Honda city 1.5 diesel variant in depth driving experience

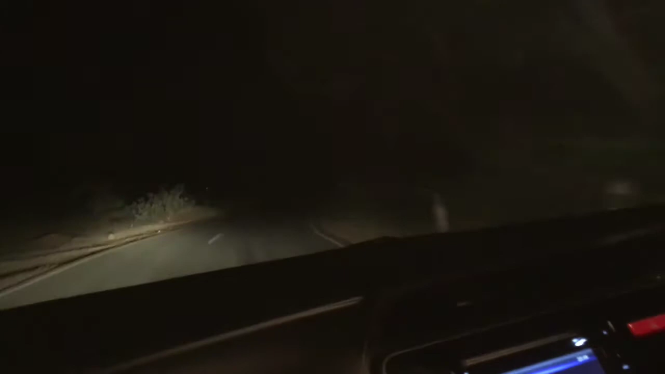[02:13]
I am at the speed of 80 and 100 and I am going down the hill. It feels, it feels very, very comfortable and very smooth.
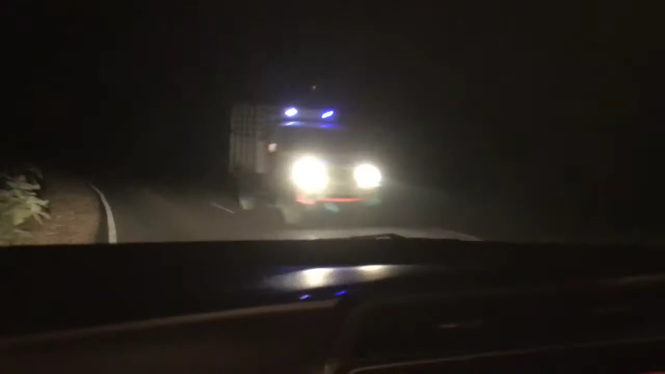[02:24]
I don't hesitate to drive it hard. It's very, very smooth. Sorry for the camera man. It's a very smooth car. The handling is very good, the cornering, you got the confidence to do this.